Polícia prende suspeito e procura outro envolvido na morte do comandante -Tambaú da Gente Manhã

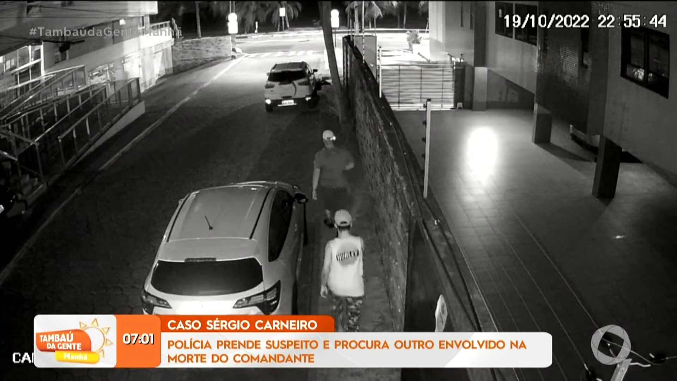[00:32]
Ele estaria nestas imagens, registradas momentos antes do crime, ao lado do comparsa Luiz Augusto Alves dos Santos. De acordo com o delegado responsável pelas investigações,